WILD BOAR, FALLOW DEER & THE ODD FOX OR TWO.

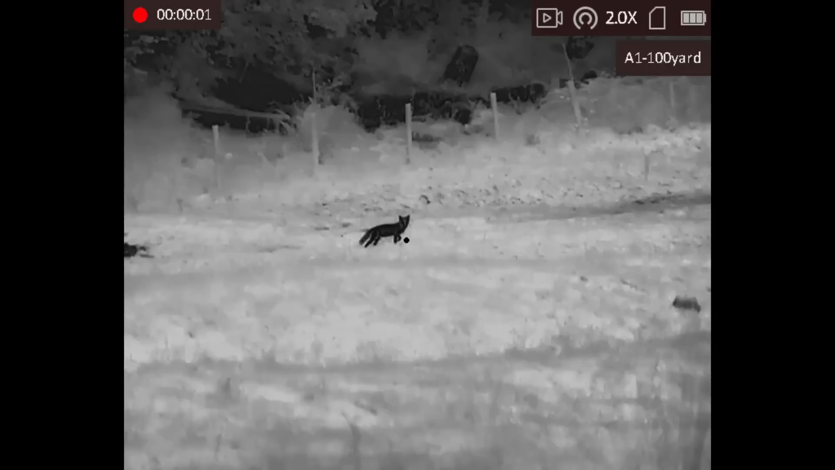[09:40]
again i was implementing that sort of three second rule find it get on it shoot it and i didn't know how long he was going to be there for big spurt of blood you'll see there so definitely hit an archery there i think so 2 30 so i reloaded the gun put it onto safe stuck it down
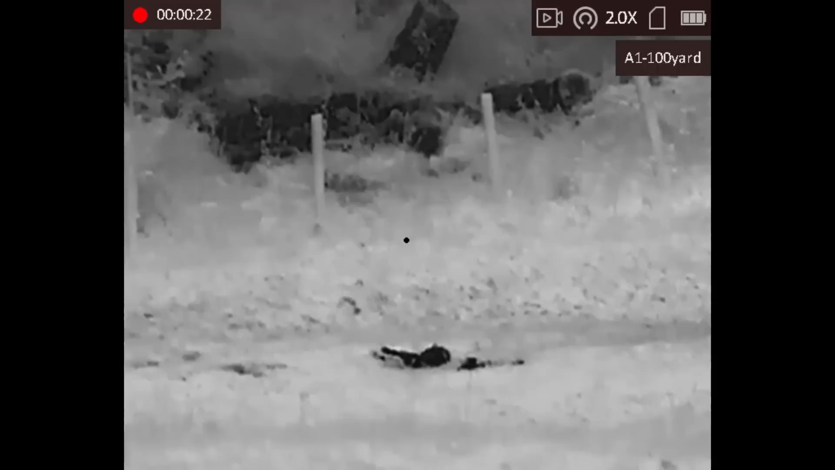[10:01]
on the floor had a quick look with the scope and that thing was there about 10 seconds later walking around like a cat obviously like a defensive or submissive with that arched back so you can see the first fox shot there
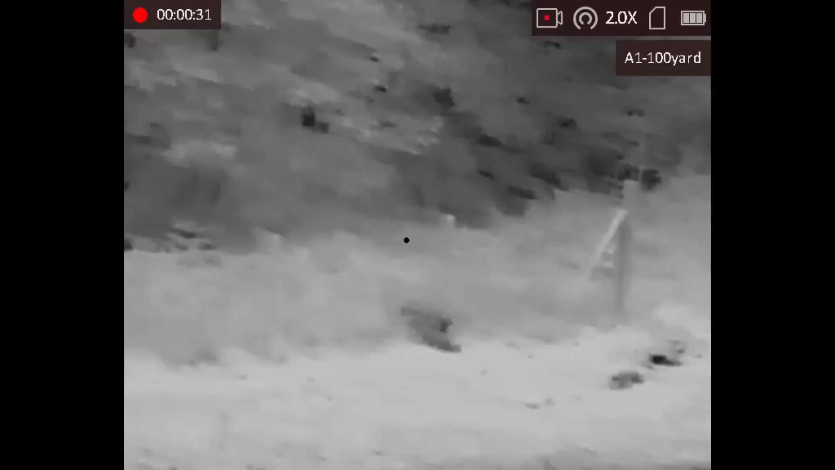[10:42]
take it from me this one does get hit and we will see that in a little while so there's that sort of submissive arched back walk that he was doing and he went off like a long dog so i did then follow that up and did see it creeping around in the woods and put another one in him so this one is number three and george had seen this regularly at six o'clock in the morning so this was actually 5 30 so he's a little bit early for breakfast
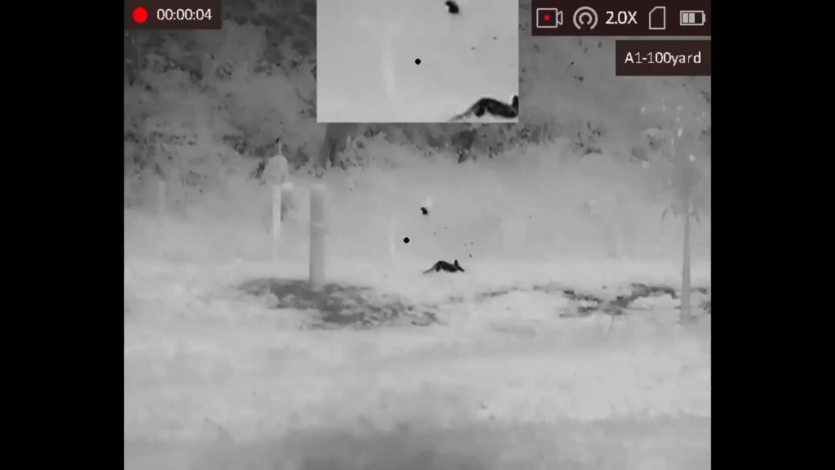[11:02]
again get that three second rule on there don't mess about left half of him on the hedge i was unaware of how long these were going to be there george has said that they do don't tend to stick around in the garden for long on his camera so it was get it find it shoot it so next morning george he'd gone to bed about three hour past 12.